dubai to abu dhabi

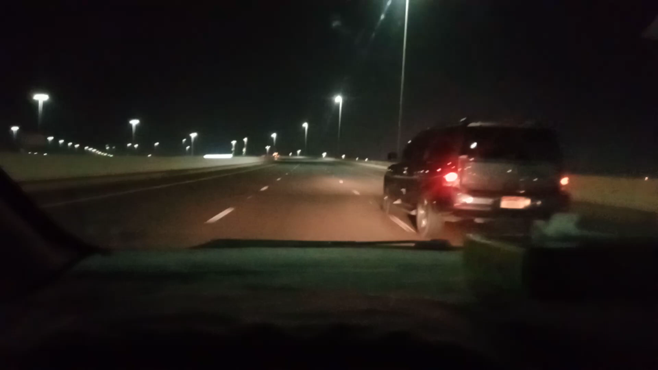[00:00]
ہائے ہاواریو بیرے دوستو میں جا رہا ہوں توبی سے ابو دیبی تو رات کے بج گئے ہیں ساڑھے آٹھ تو ایک سو کی سپیڈ ہے نسان گاڑی ہے میرے پاس ابھی ہم سعودیہ روڈ پہ جا رہے ہیں محمد بن زہد
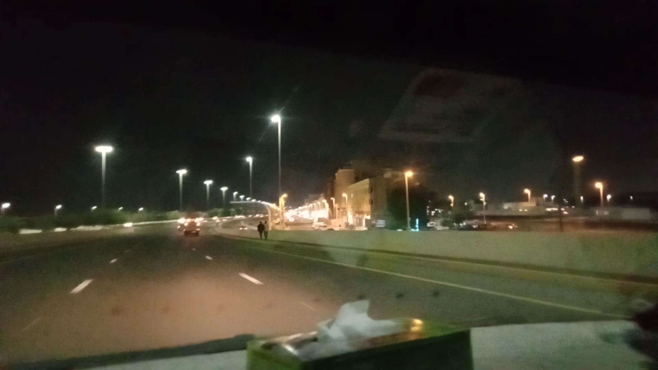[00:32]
تو یہ ہے شمخہ جنوب
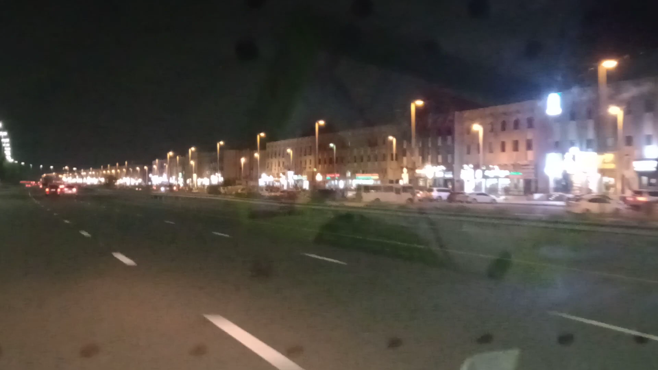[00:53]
یہ شوامہ کی ساری مارکیٹ ہے
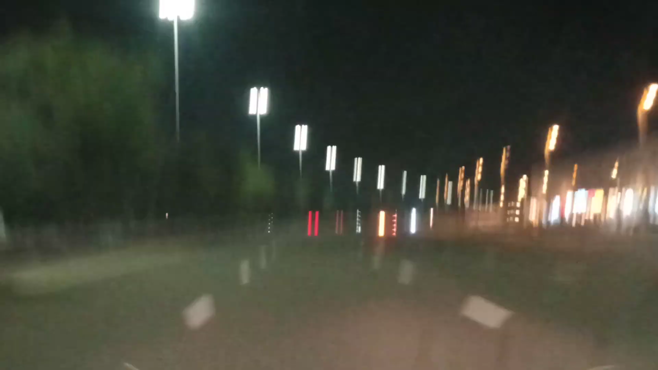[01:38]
ابھی میری سپیڈ ایک سو دس پہ ہے